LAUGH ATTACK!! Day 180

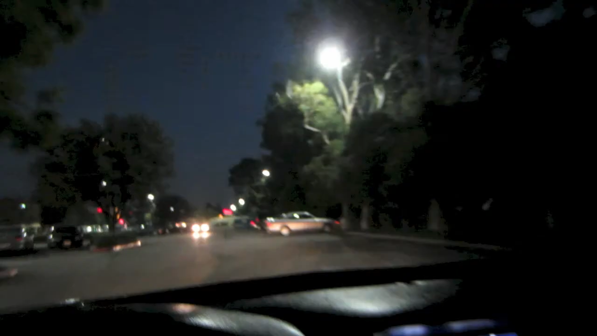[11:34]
It's a really nice day outside, you guys. Look at the moon is out there. Can you see it? I want to see if I can zoom into it without crashing.